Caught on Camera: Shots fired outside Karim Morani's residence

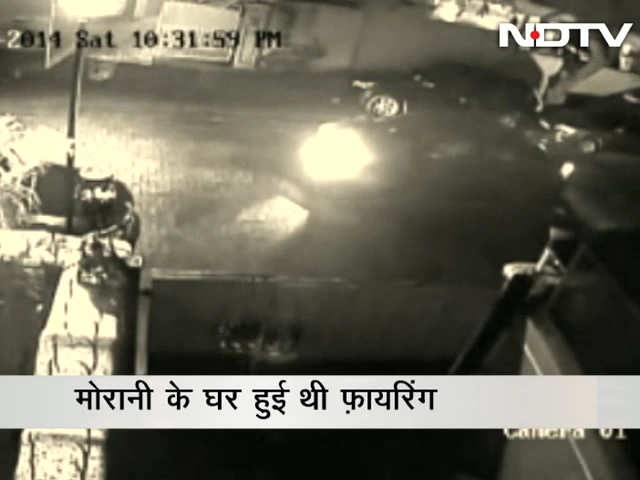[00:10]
لوگوں نے ایک چٹھی چھوڑی سیجز میں لکھا تھا کہ یہ تو ٹریلر ہے پکچر ابھی باقی ہے کریم مرانی کو گینگسٹر روی پجارے سے بھی دھمکی پہلے مل چکی ہے آپ دیکھ رہے ہیں اس تصویر میں کیسے یہ لوگ باہر آ کر فائرنگ کر رہے ہیں